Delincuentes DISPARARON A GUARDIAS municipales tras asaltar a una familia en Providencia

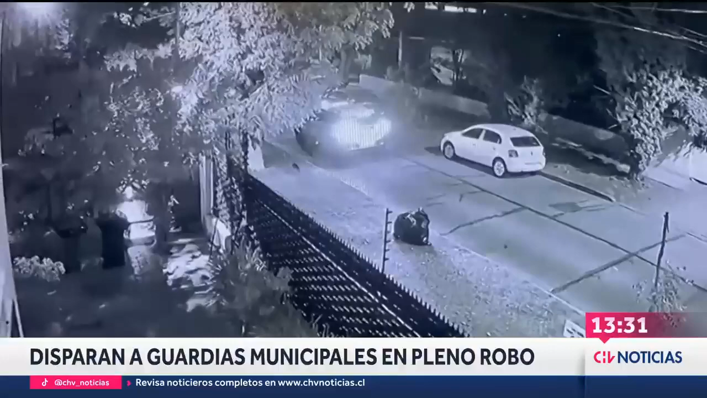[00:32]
Luego esto de una llamada muy oportuna que finalmente viene desde la propia casa de una familiar que no había sido advertida por parte de estos asaltantes. Son tres los que ingresan a este domicilio, lo hacen con sus rostros cubiertos.
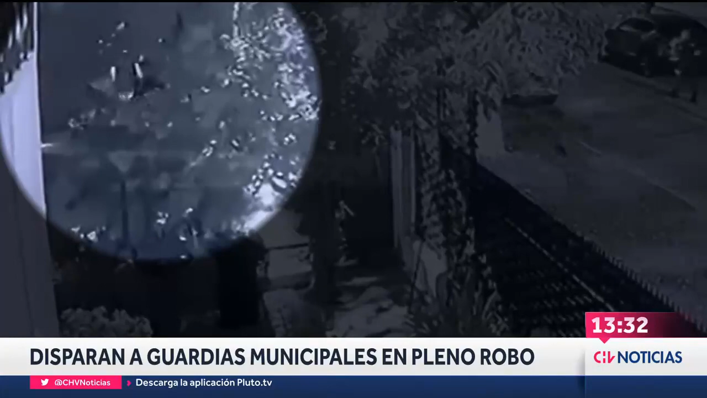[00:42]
Una vez que entran a esta casa, se topan de frente con el dueño de casa, un hombre, el padre de familia, a quien intimidan con armas y lo golpean con la empuñadura de una de estas. Posterior a esto, comienzan a registrar este domicilio en busca de dinero, objetos de valor.